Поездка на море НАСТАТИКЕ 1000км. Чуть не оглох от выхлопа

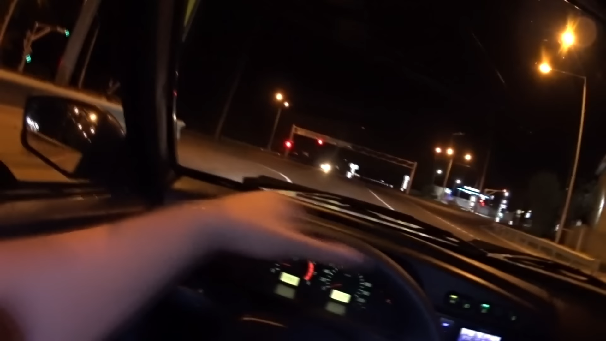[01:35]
что мы перестроились в полосу для разворота и ебашим домой.